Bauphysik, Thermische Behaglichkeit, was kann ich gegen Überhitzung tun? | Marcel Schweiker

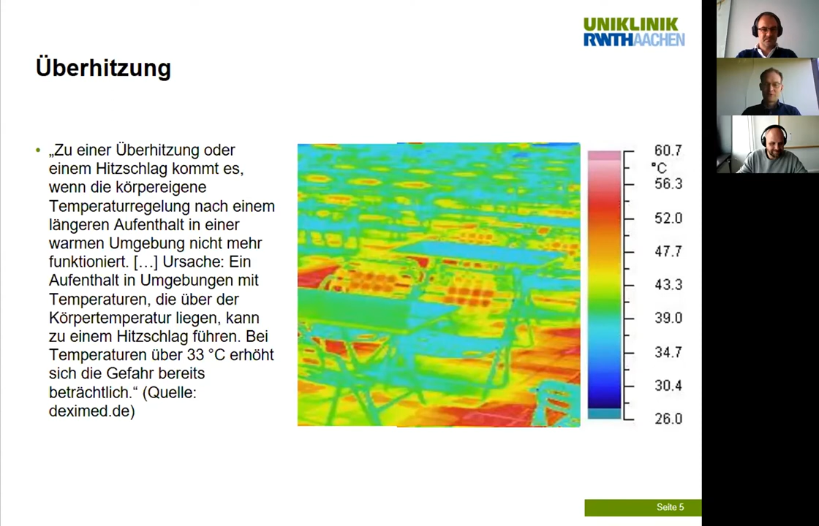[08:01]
On screen: scale top 60.7°C, scale bottom 26.0°C
Also Temperatur der Luft ist nicht das Einzige, sondern ein erster Hinweis sehen wir hier, dass auch die Temperatur von den Oberflächen eine entscheidende Rolle spielt.
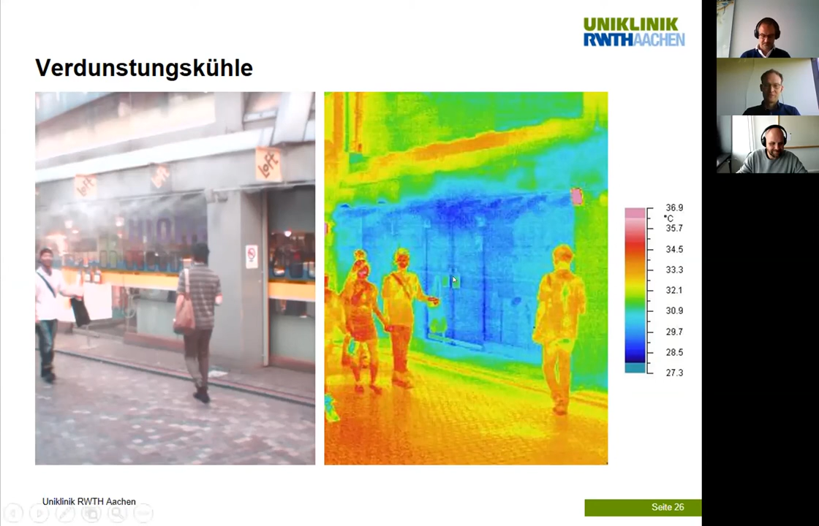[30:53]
On screen: scale top 36.9°C, scale bottom 27.3°C
Da wird sehr viel experimentiert, insbesondere gerade in asiatischen Städten, über Sprühnebel. Man sieht hier doch einen sehr deutlichen Effekt in dem Bereich, wo der Sprühnebel vorhanden ist, eine sehr kühle Wirkung und daneben, wo der Sprühnebel nicht mehr hinkommt.